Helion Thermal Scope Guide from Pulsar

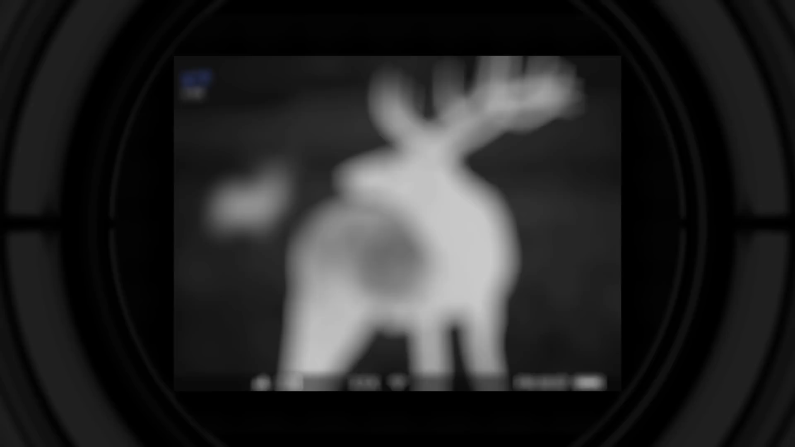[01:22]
With the help of diopter adjustment ring, make sure that you can see the edges of the screen and overlay icons under the screen sharply.
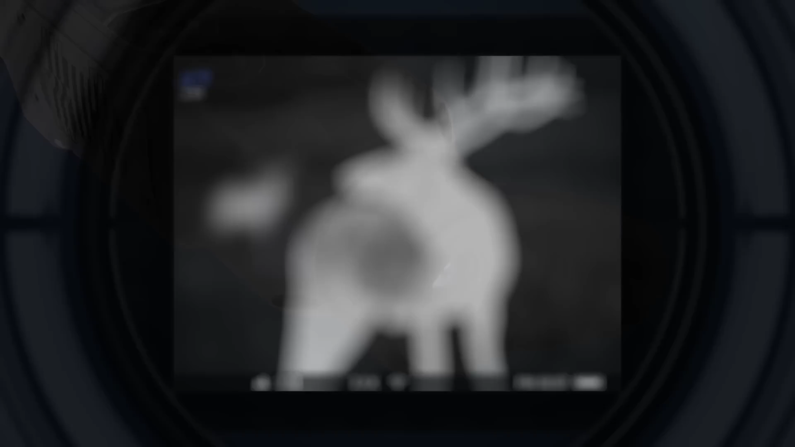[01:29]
In this way, the image is adjusted for individual vision.
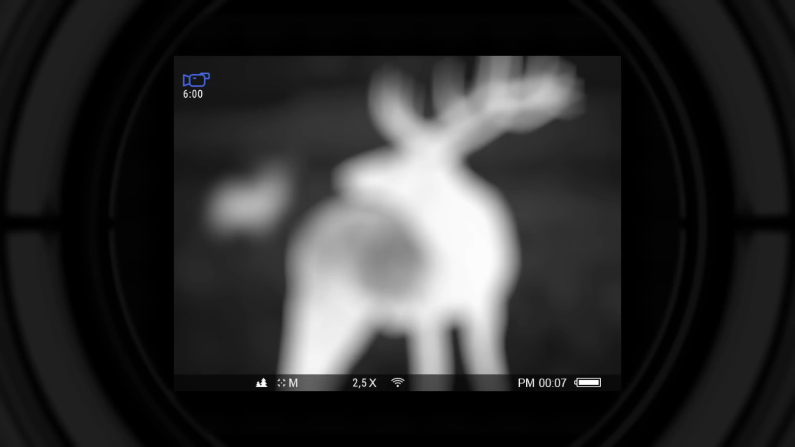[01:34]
This procedure is done only once.
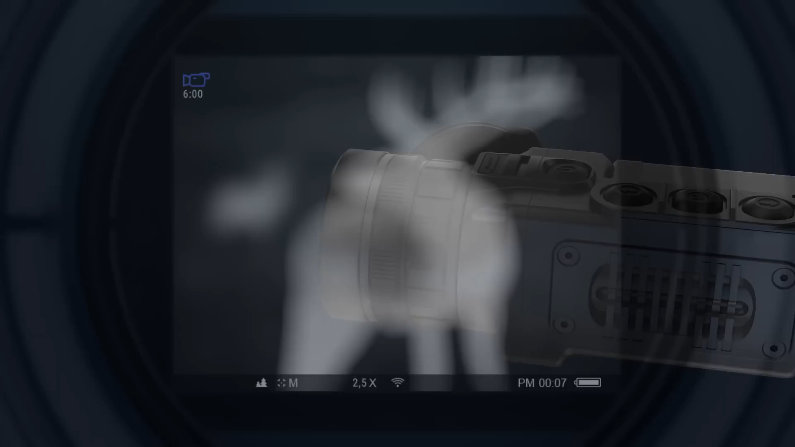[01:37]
Point the device at the object of observation and by turning the focusing ring to either one side or another.
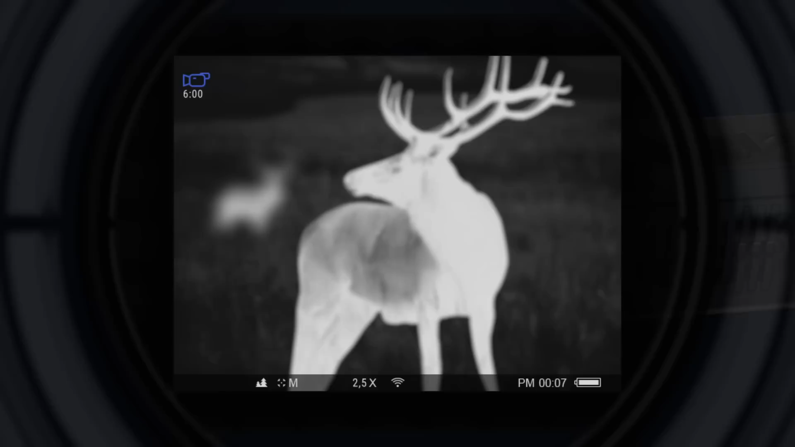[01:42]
Reach this state when the object is seen sharply. When a different object is observed, refocusing can be done if necessary. Helion's menu and settings.
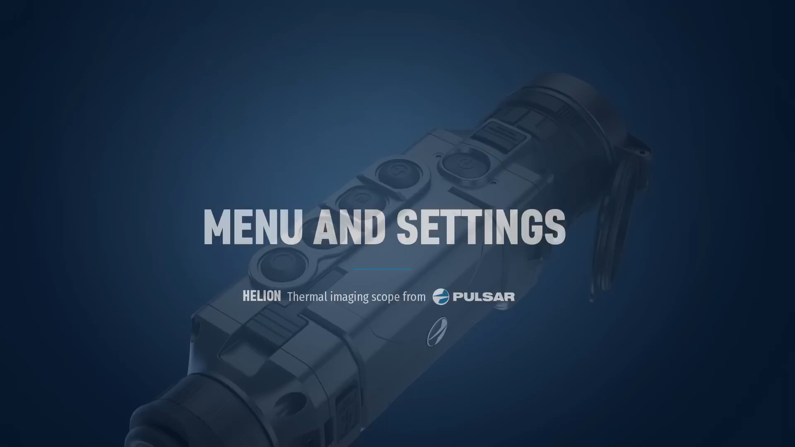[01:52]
Apart from its main function, power button has several other functions. Short press when device is activated, initiates calibration of the sensor.
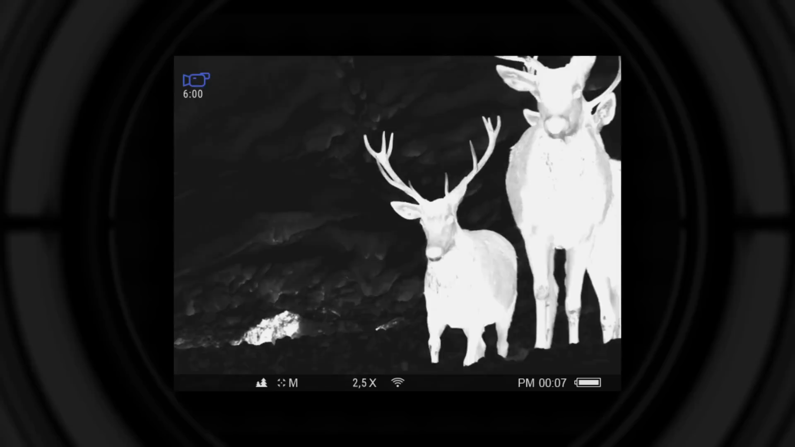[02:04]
Long press for less than 3 seconds turns the display off. Display off sign will appear on the screen.
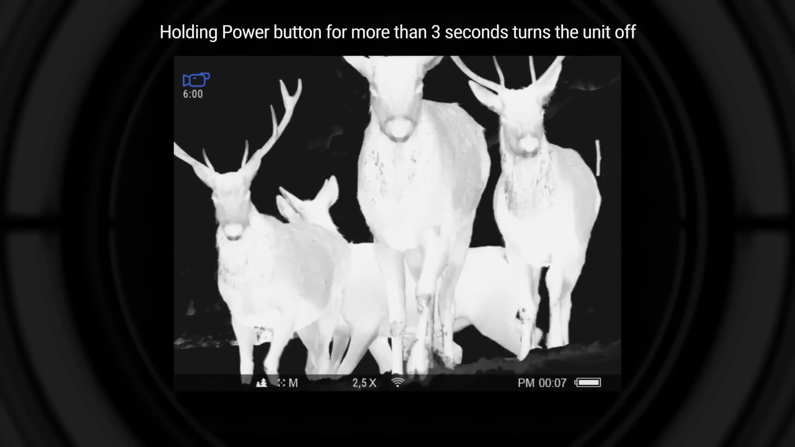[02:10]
Long press for more than 3 seconds powers the unit off completely.
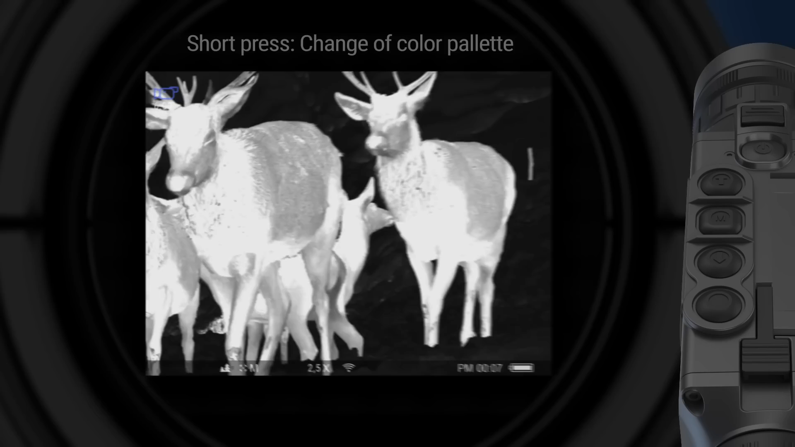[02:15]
One short press of a navigation up button switches between hot black, hot white color palettes. In case when thermal imager is in color mode, the hot white palette is activated.
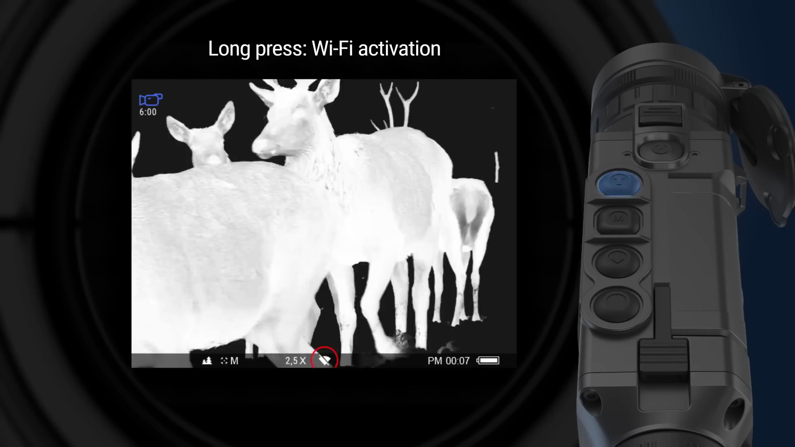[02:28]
The Wi-Fi icon under the screen will change when the button is pushed. Short press of navigation down button activates digital zoom.
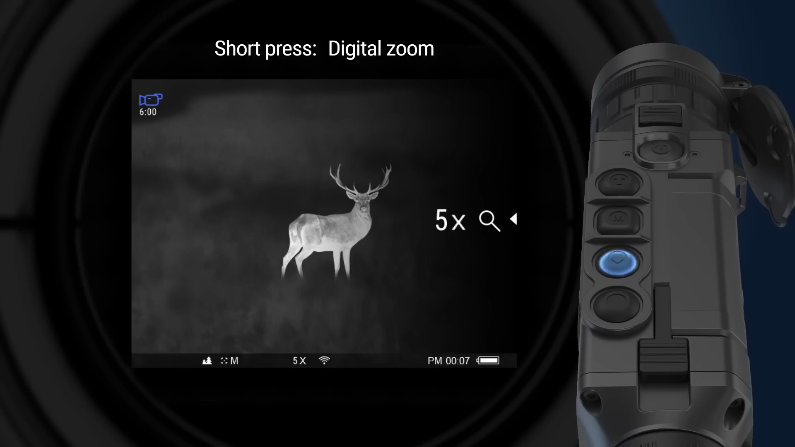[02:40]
Zoom is performed in steps progressively up to the highest zoom factor and then gets back to 1x zoom. Long press activates picture-in-picture function. The second small image with magnification appears on the screen.
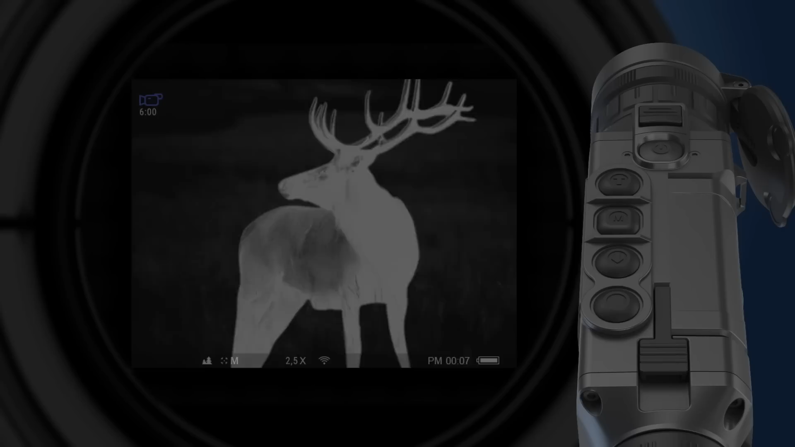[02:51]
Long press of record button allows switching between photo and video recording mode. The respective icon is shown on the top left corner of the screen. Short press depending on selected mode activates video recording or takes photo.
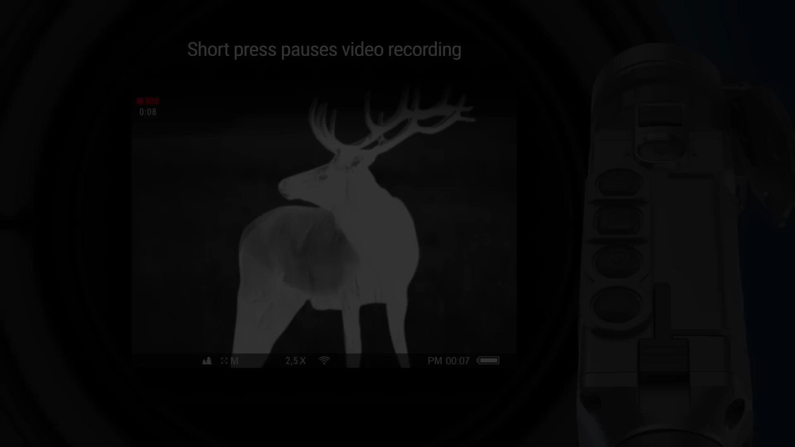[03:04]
When video recording is active, short press of record button pauses the recording.
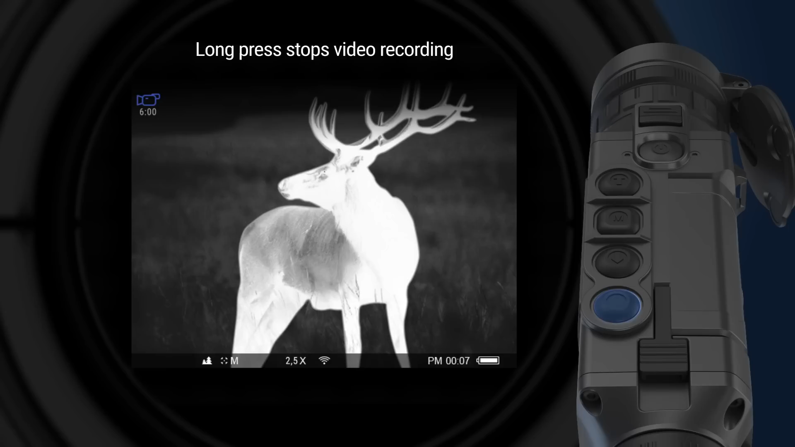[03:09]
Long press of a record button stops the video recording. Menu button can be used for accessing two menus, hot menu and main menu. Short press of the menu button activates hot menu in the right part of the screen. To switch between the settings and hot menu, push the menu button repeatedly. The following settings will be available. Zoom. Rangefinder. Brightness.
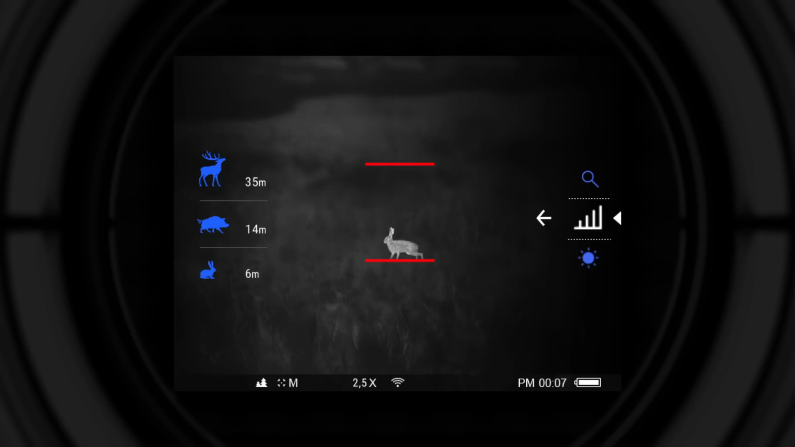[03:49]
Three objects are available for reference. Hair. 0.3 meters tall. Wild boar.
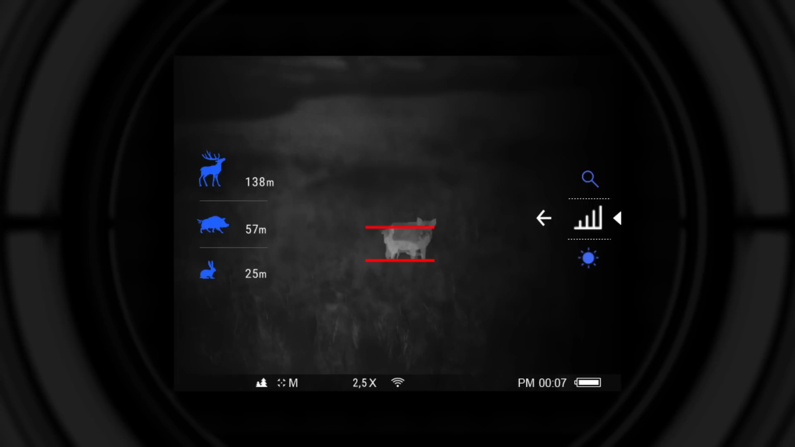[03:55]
0.7 meters tall. Deer. 1.7 meters tall. To enter the main menu of the unit, it is necessary to press and hold the menu button. Navigation between the functions is performed with the help of up and down navigation buttons. The following settings are available in the main menu. Wi-Fi activation.
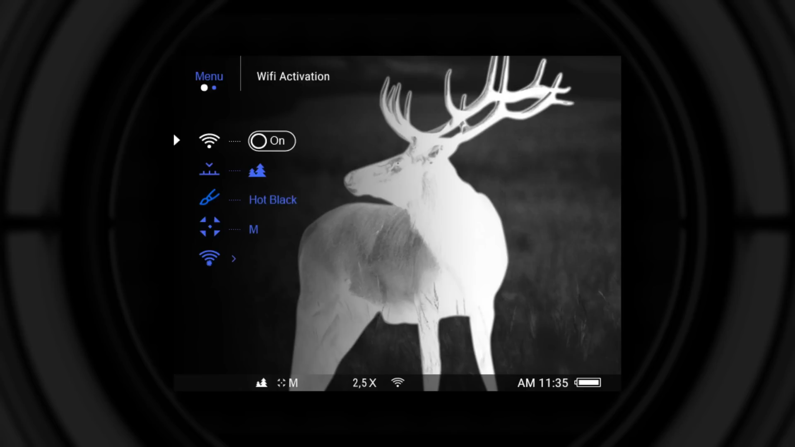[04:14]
Observation modes. Forest. Rocks. Identification. Color modes. Black hot. Hot red.
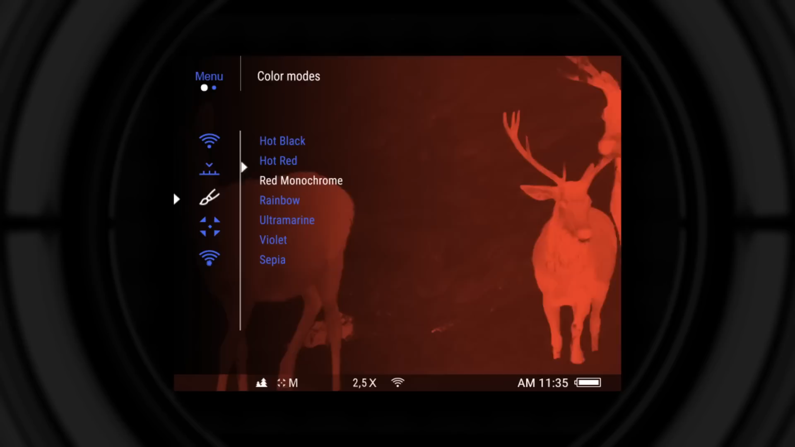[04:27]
Red monochrome. Rainbow. Ultra marine. Violet.
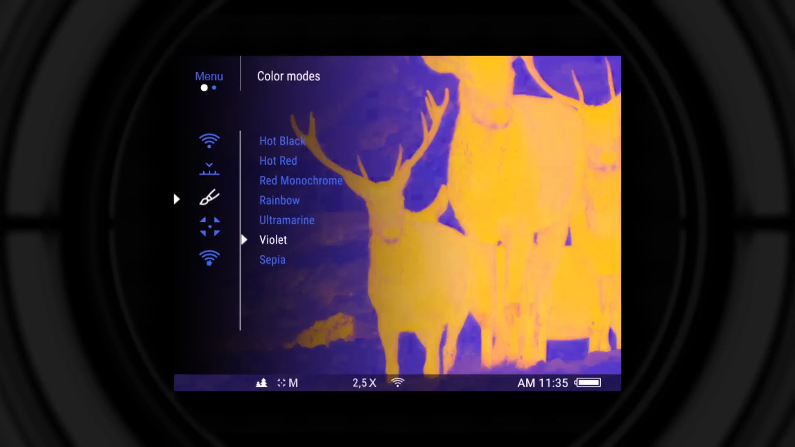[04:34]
Sepia. Calibration modes. Automatic. Semi-automatic.
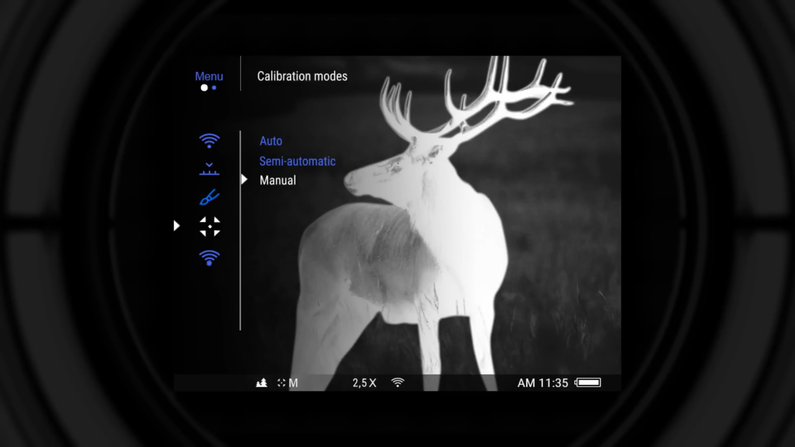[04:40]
Manual. Wi-Fi settings. Wi-Fi network password setup.
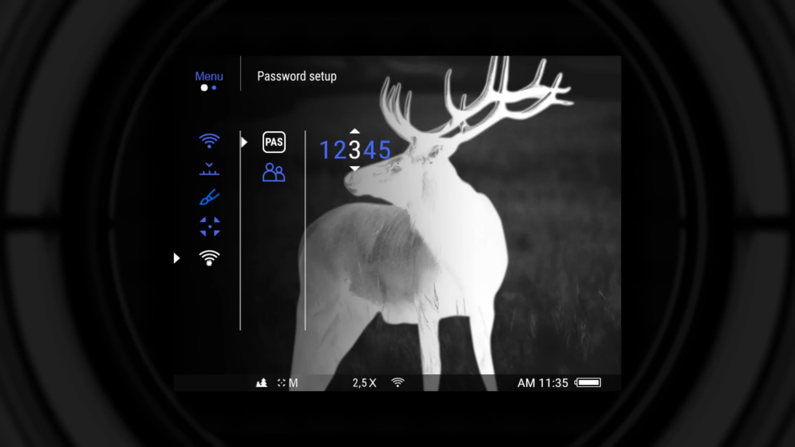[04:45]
Access level setup. Owner or guest. General settings.
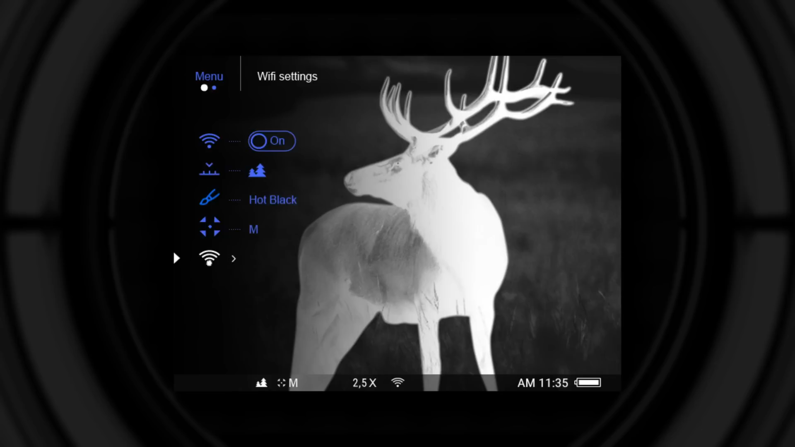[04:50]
Language. Date. Time.
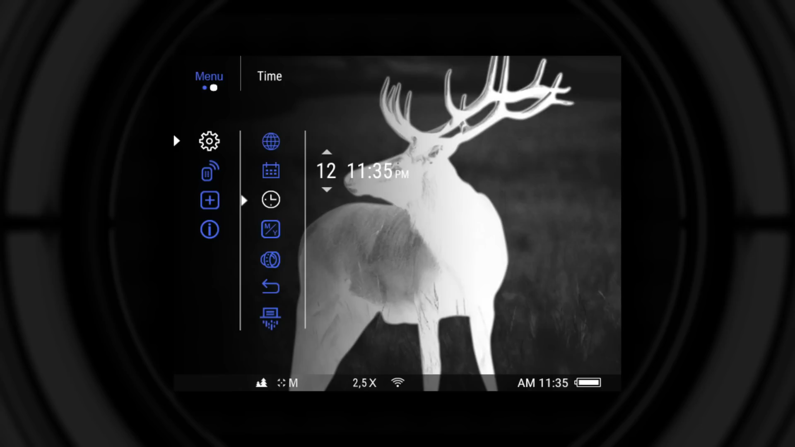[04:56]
Meters or yards. Objective lens setup. Default settings. Memory card formatting.
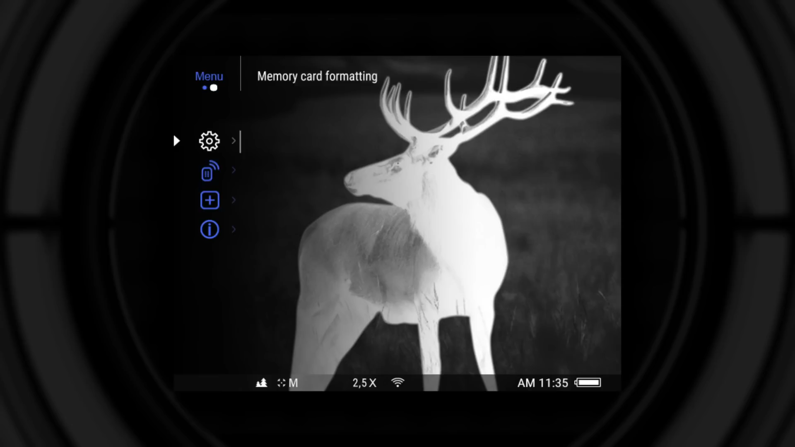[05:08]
Remote control. Defective pixel repair function.
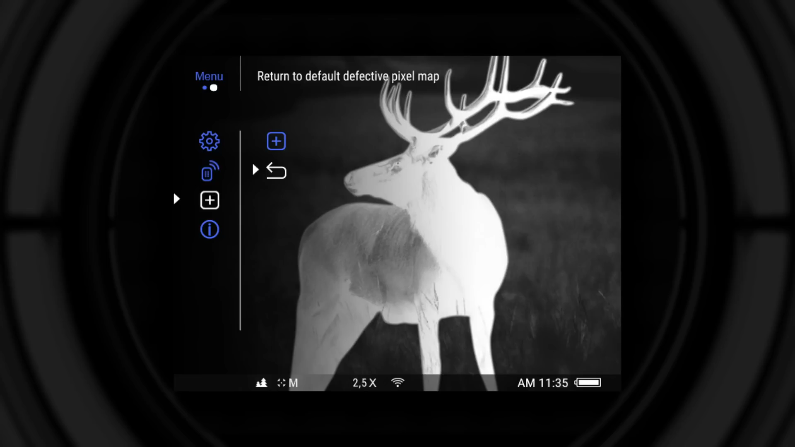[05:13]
Device information.
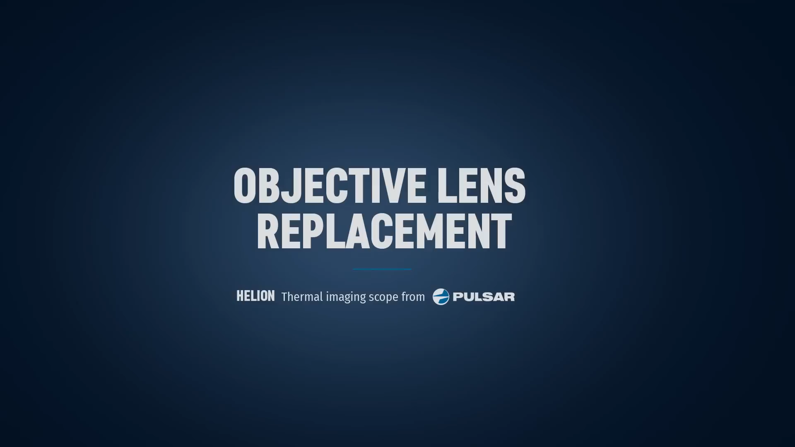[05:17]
Objective lanes in Hellion XP models.
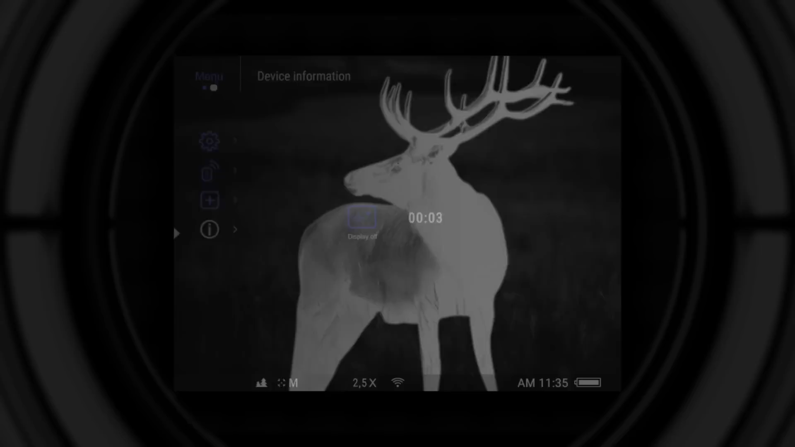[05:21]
Power the unit off before removing the objective lens to protect the sensor. Pull the lens change latch in the direction of the eyepiece to release the objective lens.